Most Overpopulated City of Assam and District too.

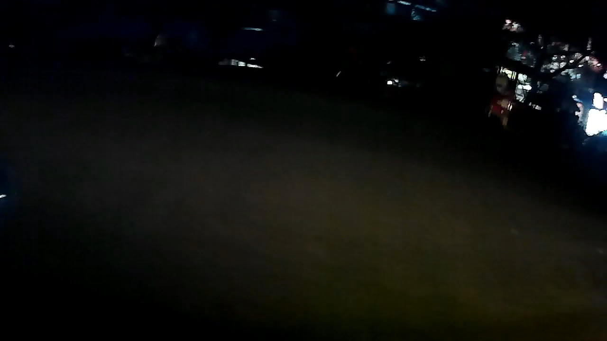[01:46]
You can see that the train is on the road right before.
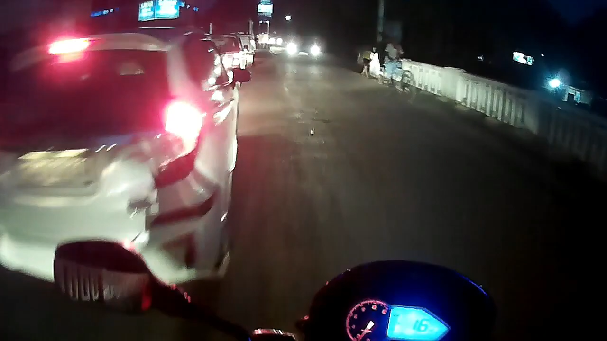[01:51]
After that, this is a city off here. You can see that we are running, right? What do you mean? Is this a local train long? Because people are running out of the train?
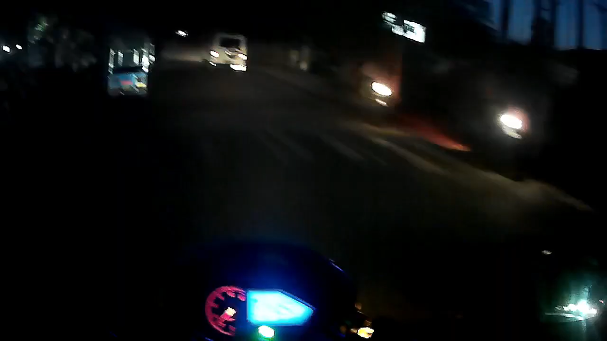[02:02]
The train is running now. I am mad at Niyaz. You can feel it a bit like... ... ... ... ... ... ... ... This is also a lot of rain in the rain. After the rain, the sand goes to the rain. Then the rain goes to the rain. So, this is a lot of rain. If you liked it, subscribe to my channel and like this video. Thank you so much for this technical video.